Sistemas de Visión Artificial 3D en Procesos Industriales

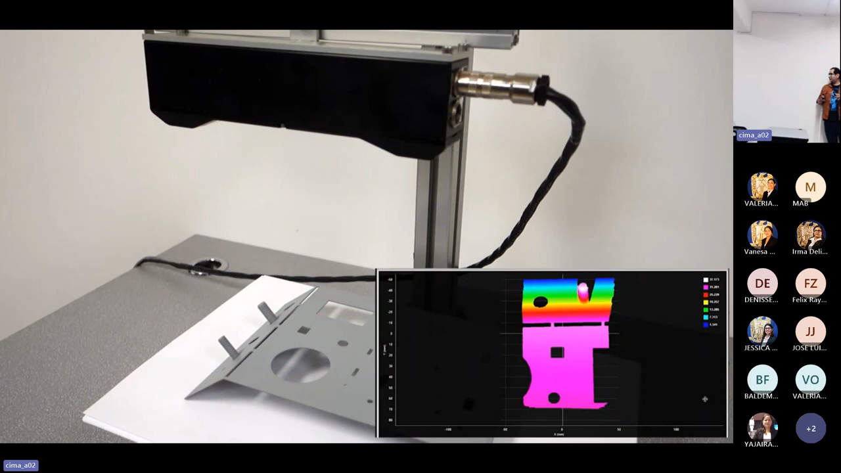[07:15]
estamos usando un proyector que genera un patrón como si fueran muchos láseres al mismo tiempo.
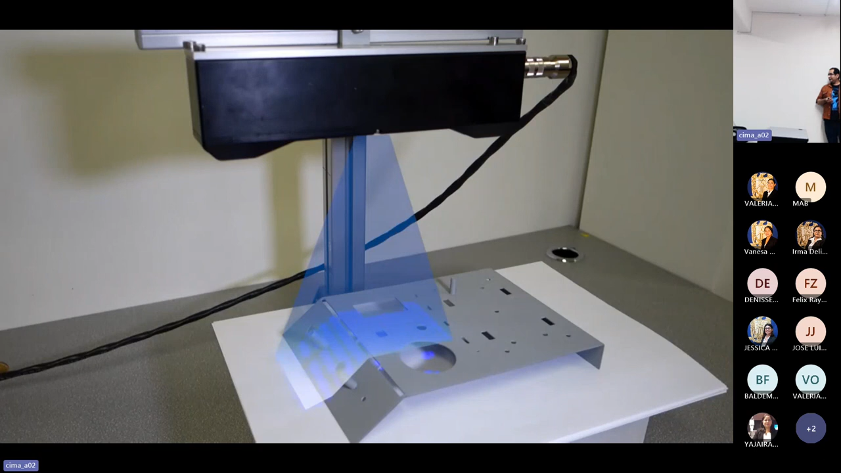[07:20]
Esto nos permite cubrir un área más grande y en este caso no necesariamente tiene que haber movimiento.
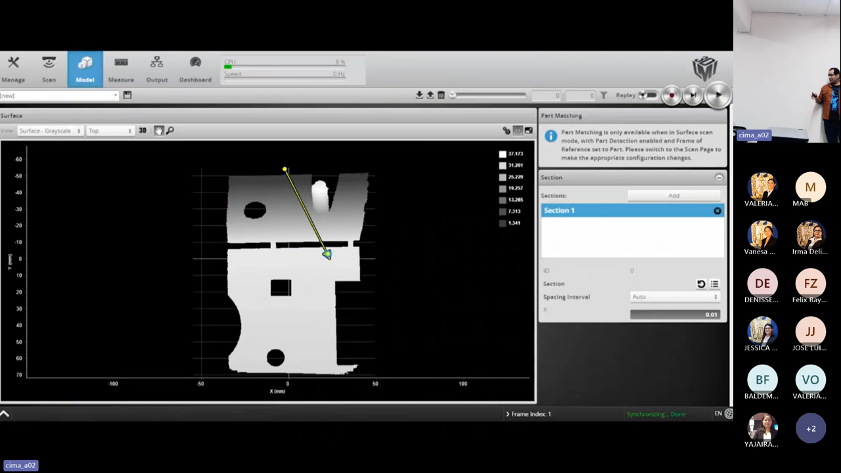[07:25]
Todo lo que se cubra con la luz del proyector va a quedar capturado por la cámara.